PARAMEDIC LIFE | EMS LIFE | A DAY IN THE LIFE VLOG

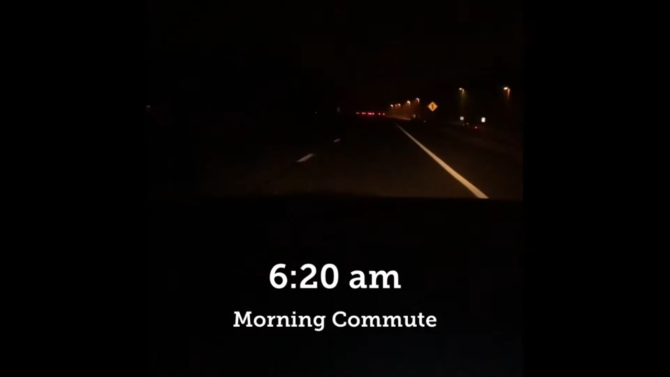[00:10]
and I am on my way to work driving up the parkway on a Saturday morning not too many people out right now which is good but it is pretty foggy so I'm gonna put the phone down now. Good morning I am here super early we're not we're required to punch in at 6 55 a.m.